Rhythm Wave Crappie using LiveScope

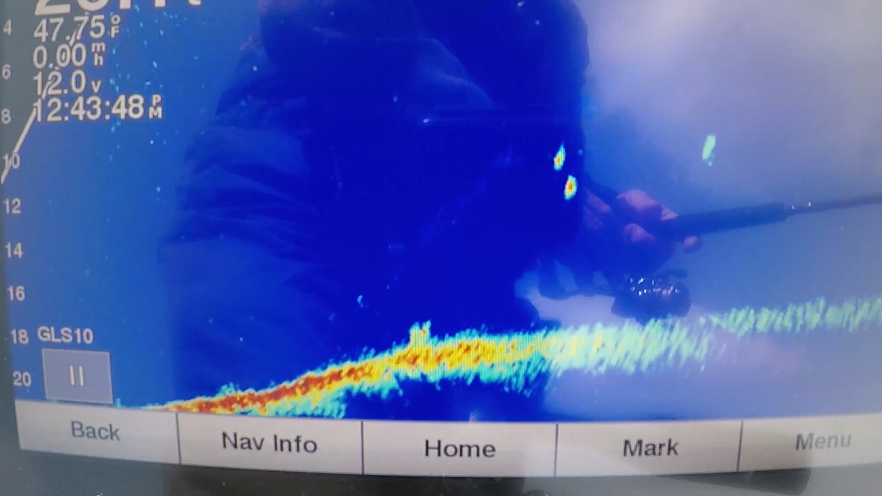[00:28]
all right guys a little windy today there's three fish right there so I'm gonna have a time keeping up where my bait coming down right there somebody
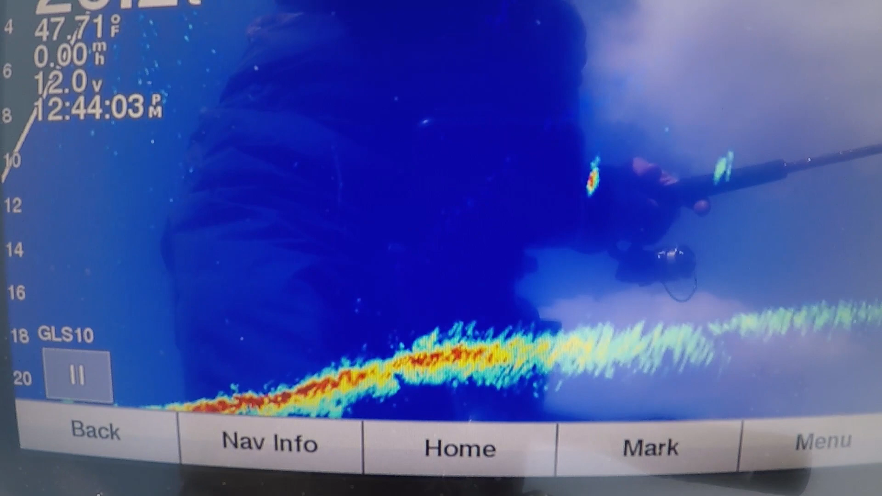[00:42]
On screen: water 47.71°F, speed 0.00 mph
made a comment on the colors I switch colors sometimes it helps me keep up because one after oh I messed it y'all see that I lost it
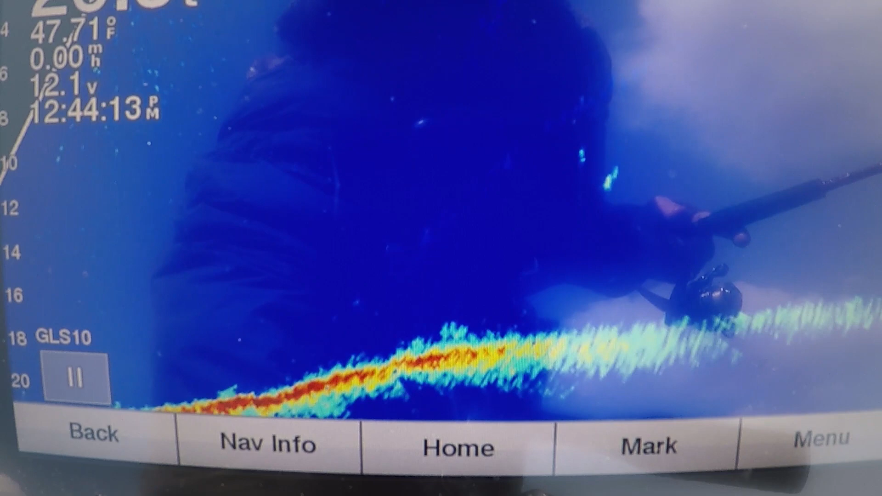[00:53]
he come what he come after it and I messed it that's a good sign maybe it'll be a little more aggressive today yes that was the
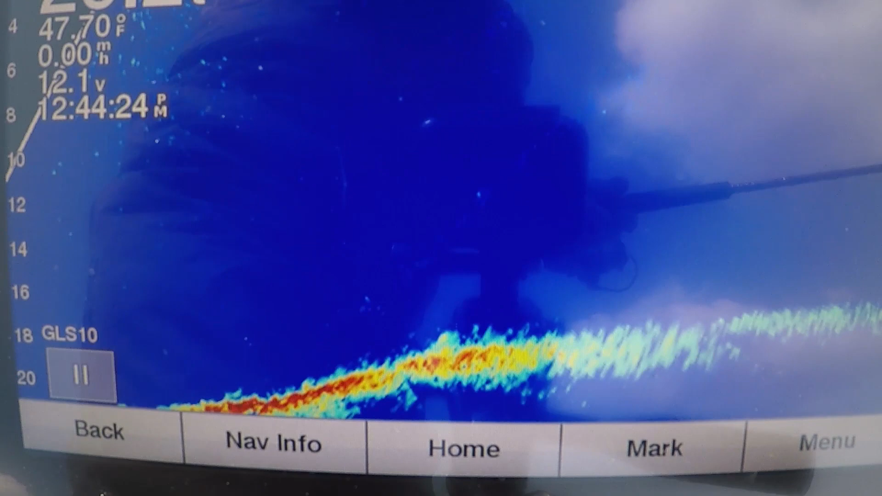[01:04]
On screen: water 47.70°F
first cast I lost him I lost him boy you think you can't lose them in a scope you'd lose them
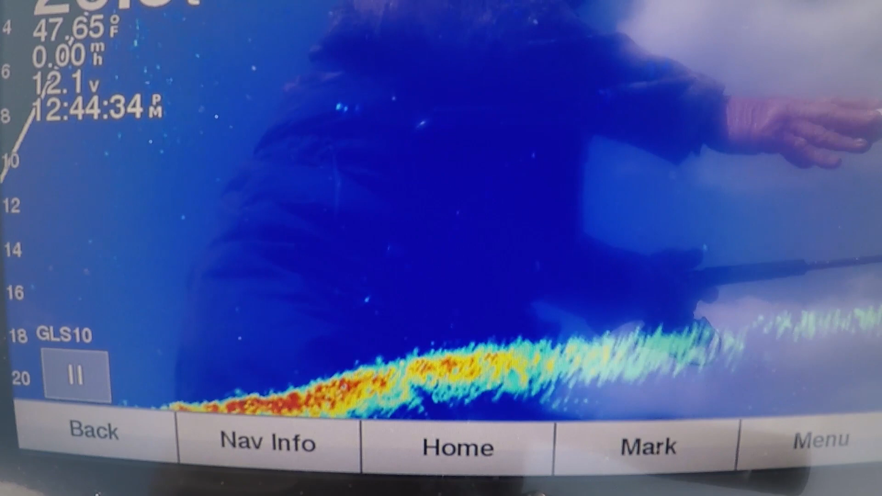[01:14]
On screen: water 47.65°F
if you turn it went a different direction says my shad is pulling around there too
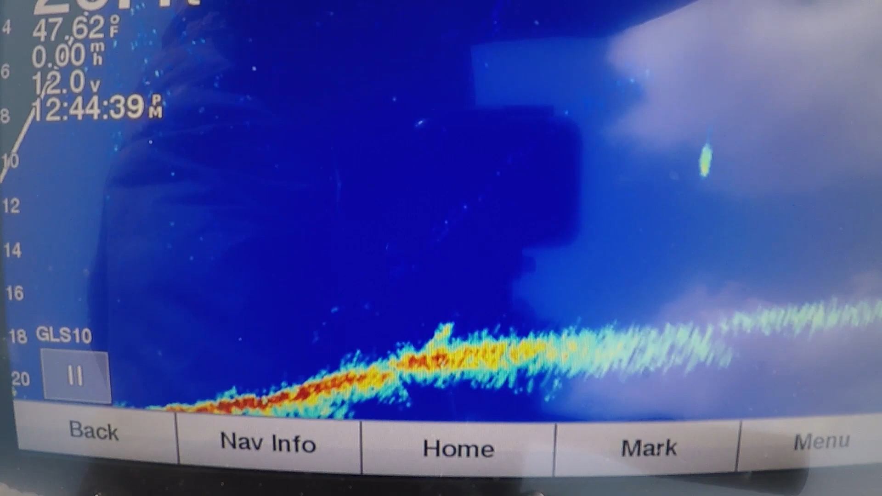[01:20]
On screen: water 47.62°F, speed 0.00 mph
there comes my bait right here
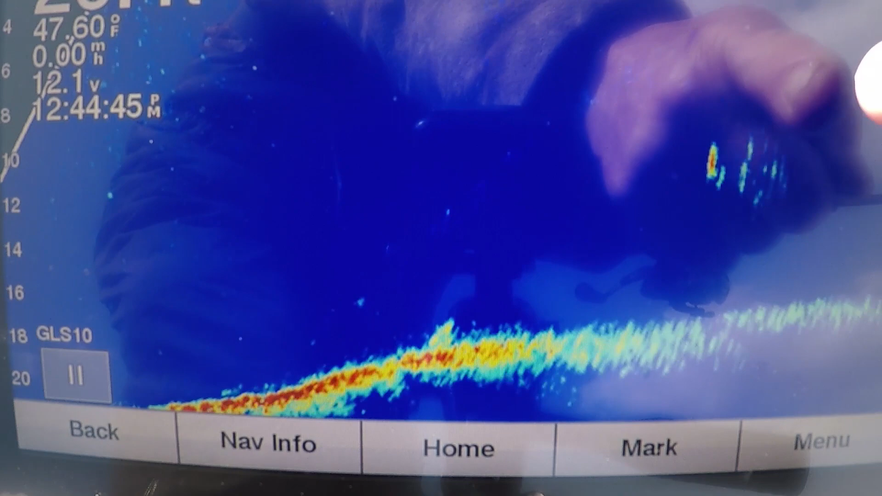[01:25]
On screen: water 47.60°F
that's cool shad pulling around there too see them I'm amongst those shad I can't wait past him see there I am see at 35 feet out there it's hard to keep that little bait a little bait a 1 16th it's hard to keep that in the in the target in the live scope
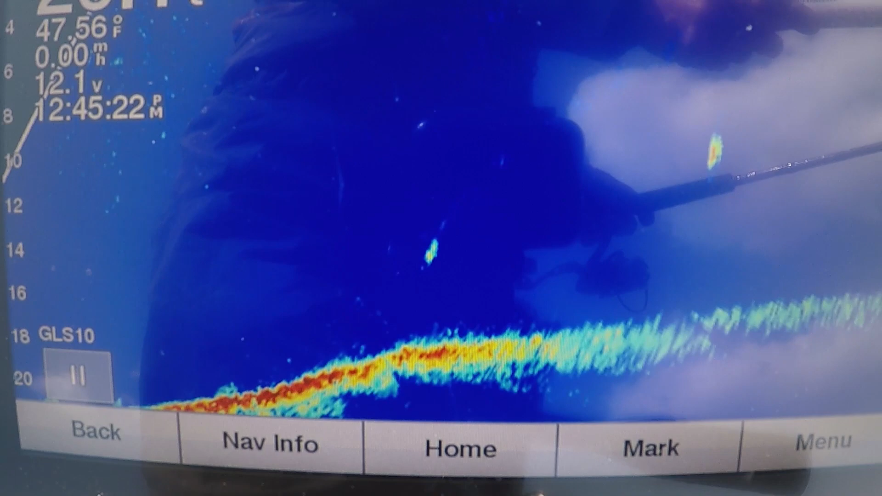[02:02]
On screen: water 47.56°F
the wind below it ain't helping me I lost him this was moving from the trolling motor here's the trolling motor seems to go another way I
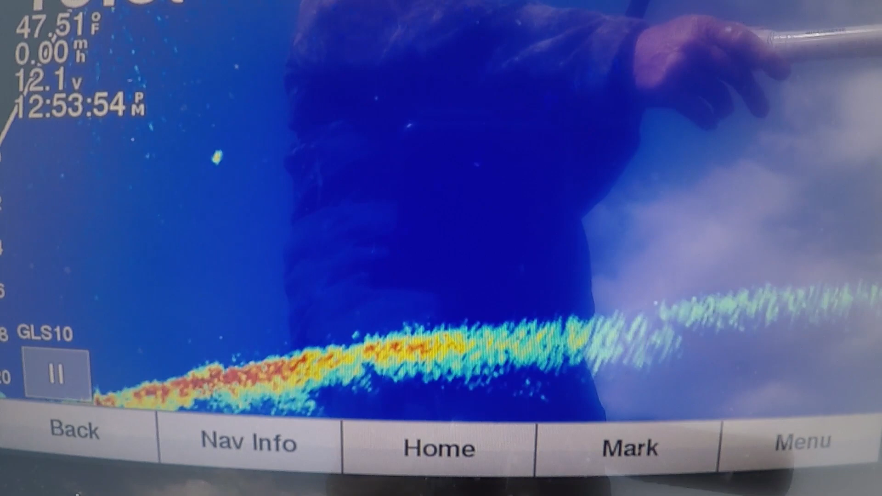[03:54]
On screen: water 47.51°F
he followed me clean back to here and he quit on me they will try another color guys I'm trying I like
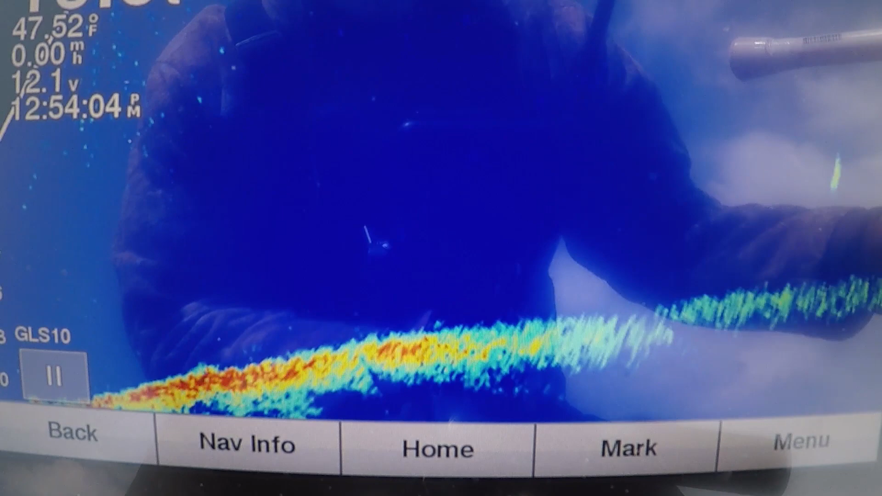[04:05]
On screen: water 47.52°F
two different colors in my videos but there he is right there really struggling today to see this color
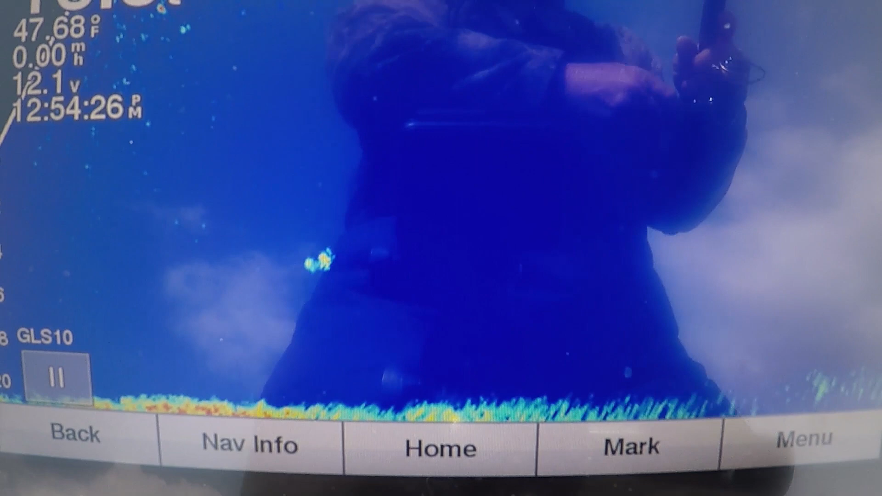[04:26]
On screen: water 47.68°F
I don't know if it's showing up because I want to show up I like
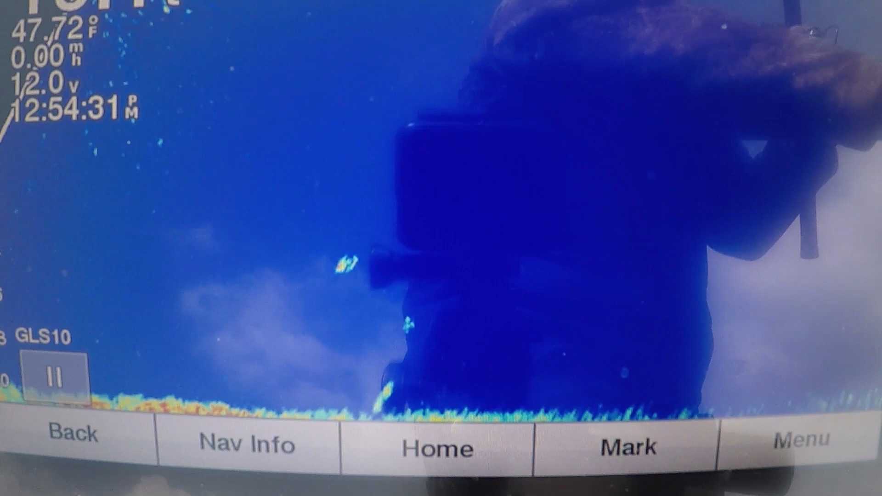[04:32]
On screen: water 47.72°F
on the camera showing up good here for me I just lose my bait sometimes I got my bait